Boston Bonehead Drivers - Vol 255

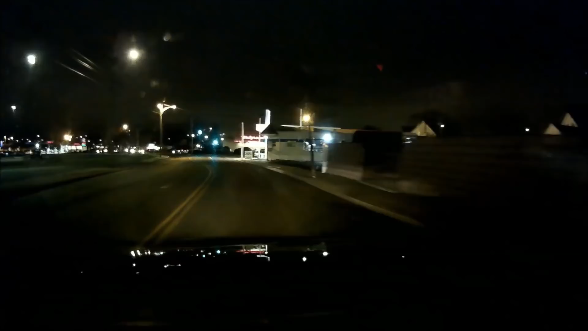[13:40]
Watch this turn in like half a second. Yeah, see?